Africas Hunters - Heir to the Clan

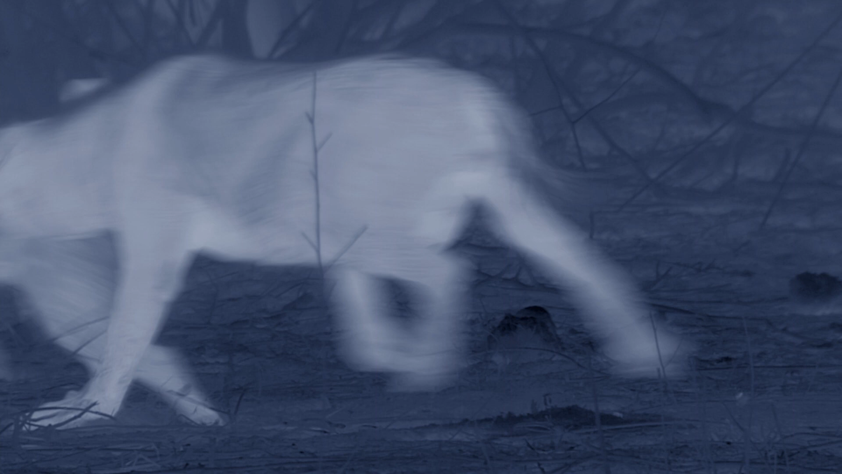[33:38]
But Spotty's smart, and heads for the one place her attacker can't reach.
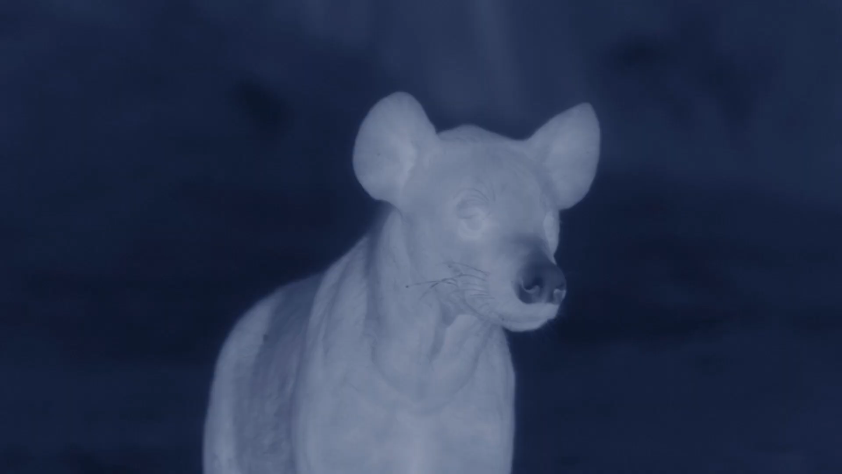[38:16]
this time followed by ginger she can't leave her cubs for long but it could be a quick strike
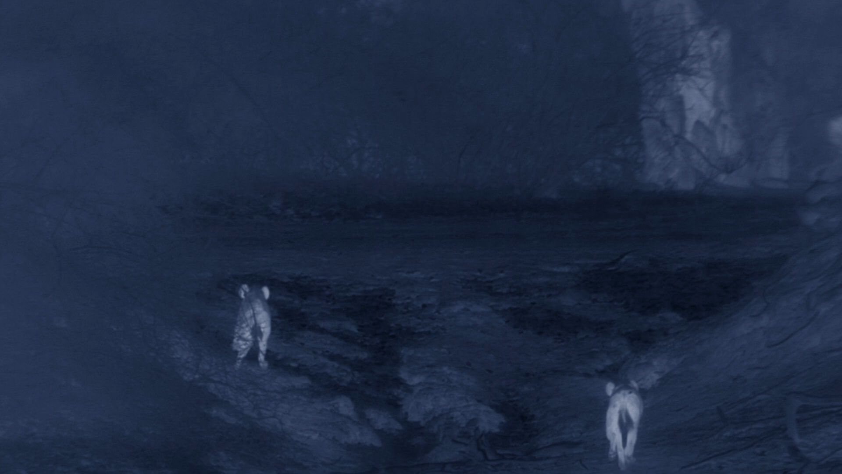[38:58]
but the agile antelope are faster uphill and escape to open ground
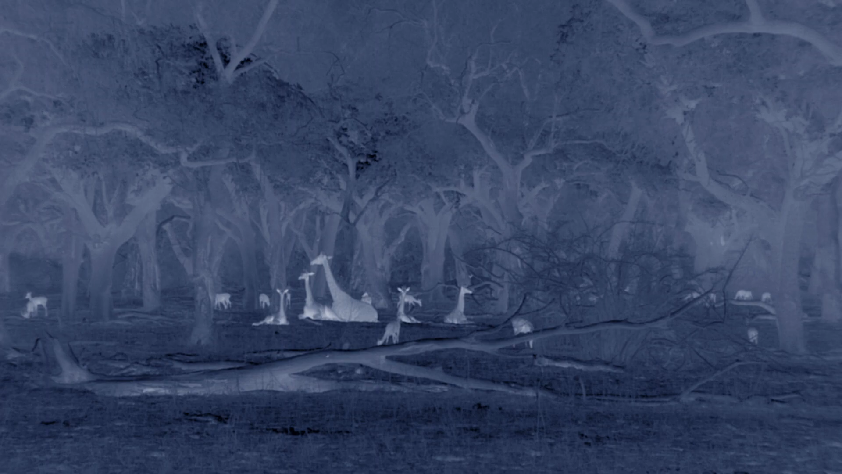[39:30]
for company night at the termite den is intriguing
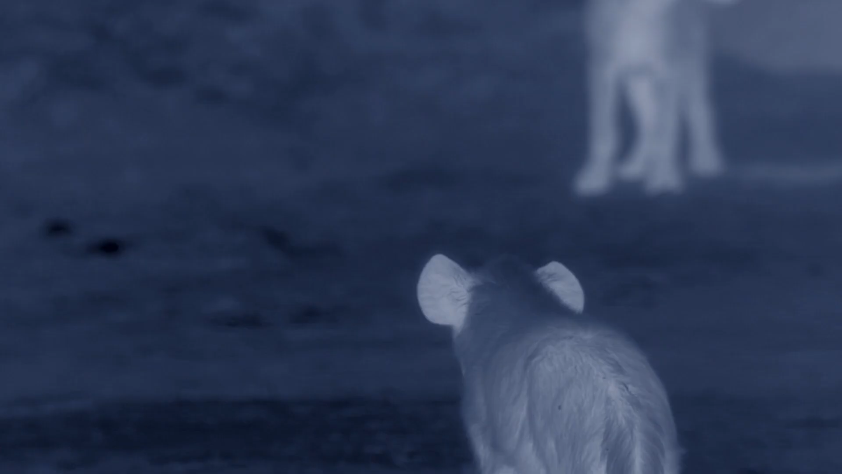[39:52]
spotty and her brother explore but it's dangerous to get distracted
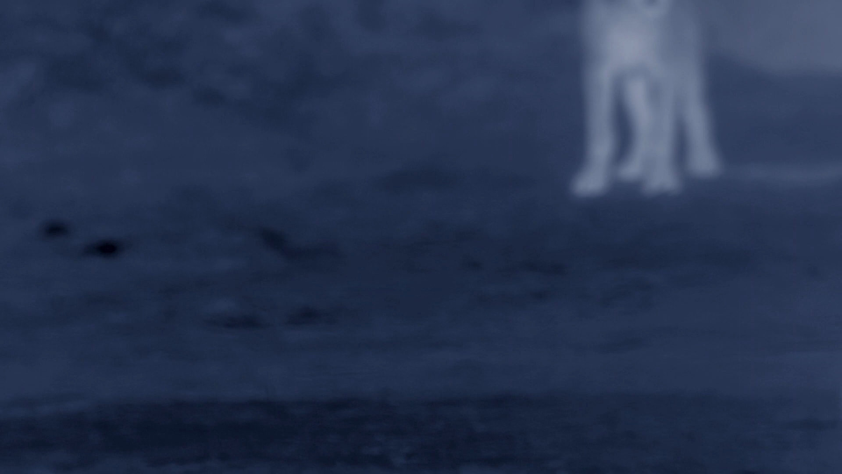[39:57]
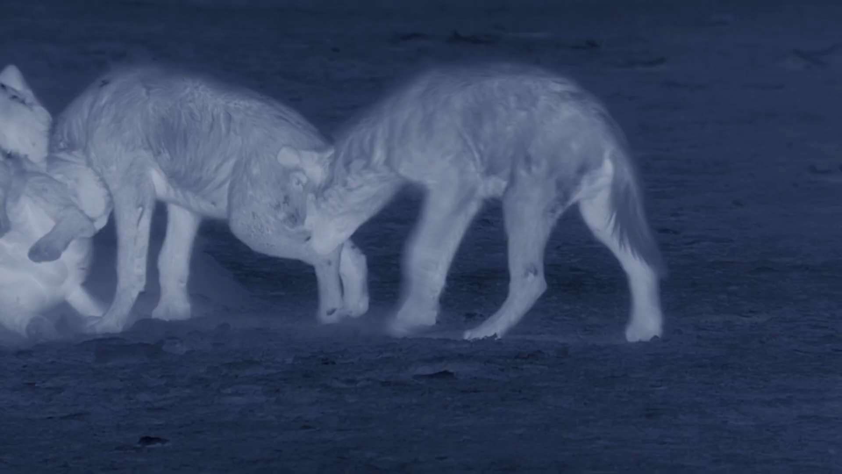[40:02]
ginger's big cubs aren't done with bullying
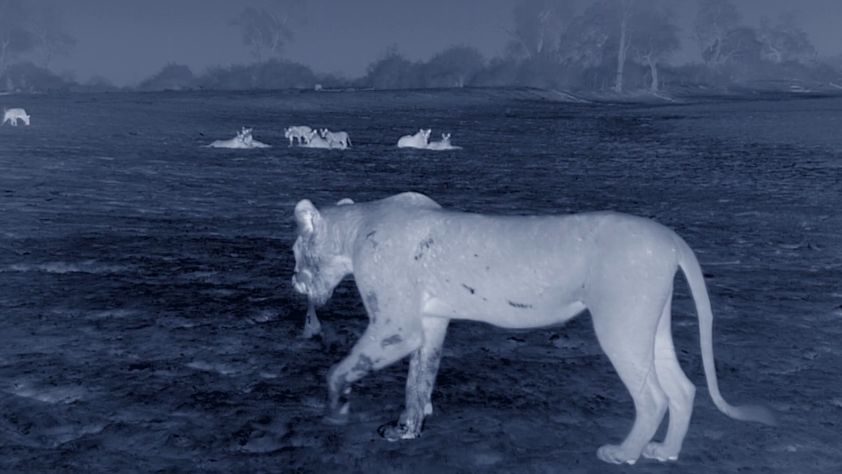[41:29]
the lions know their game but ginger hasn't eaten for days and is desperate
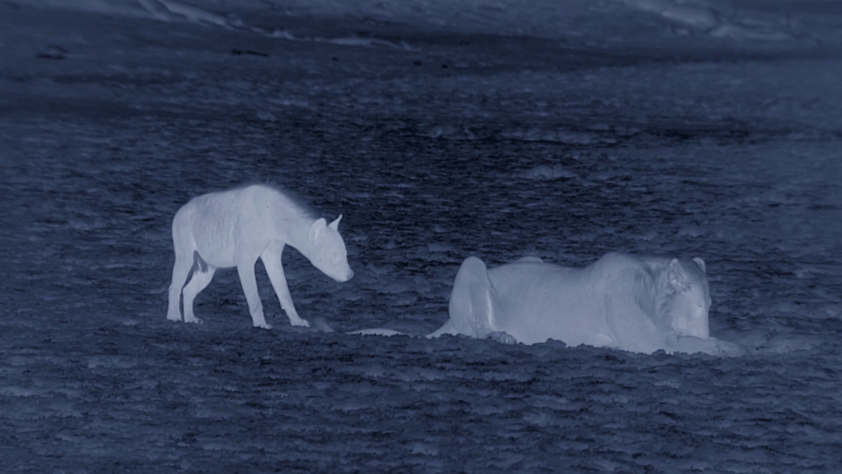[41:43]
one lioness still has something worth taking and ginger homes in
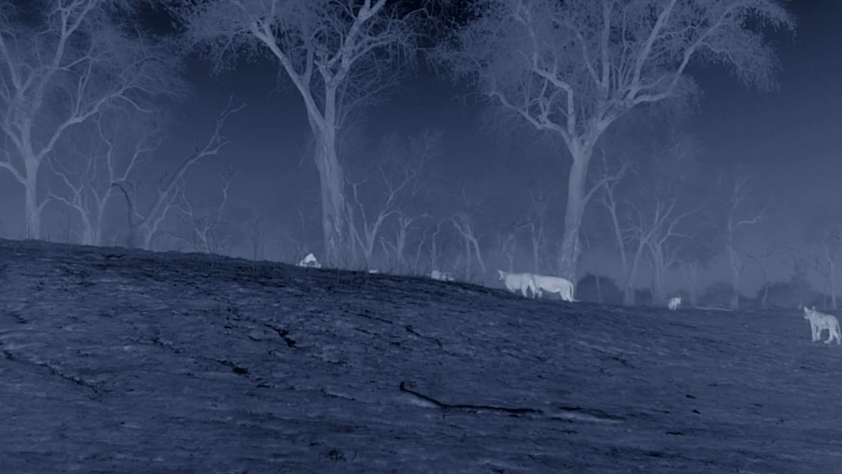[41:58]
but she doesn't go unnoticed
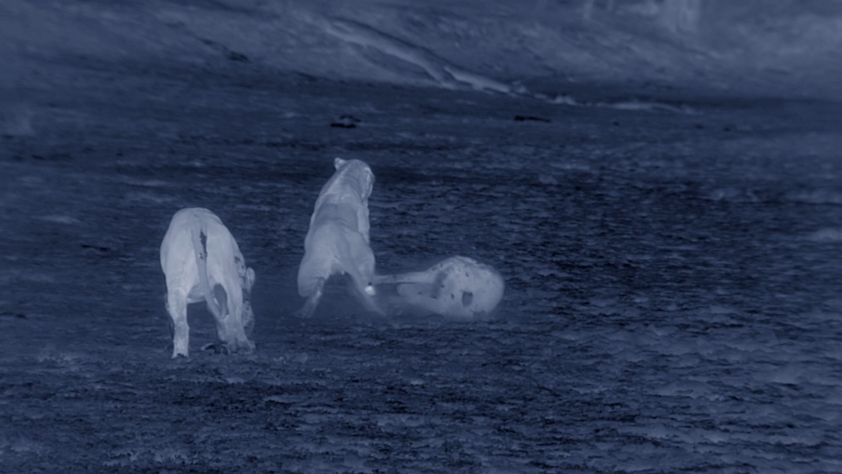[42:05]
wounded by the body blow wounded by the body blow ginger flees
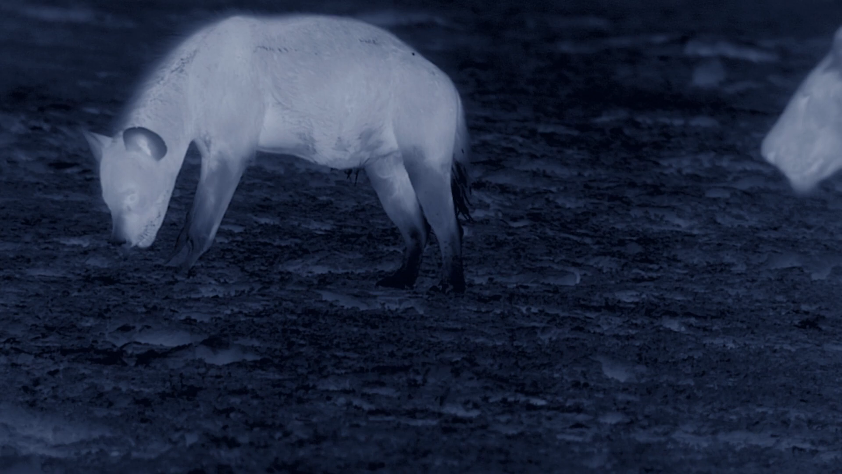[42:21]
of their kill behind their loss is the hyenas gain
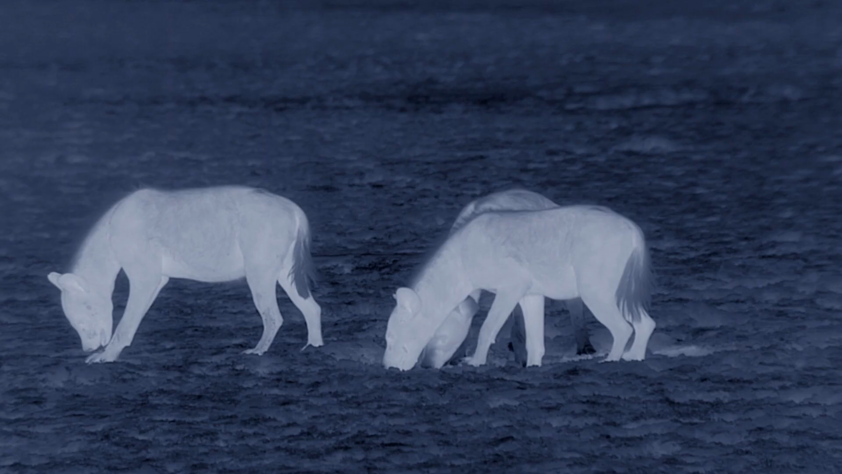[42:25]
the meanest of scraps and the wolves make a welcome meal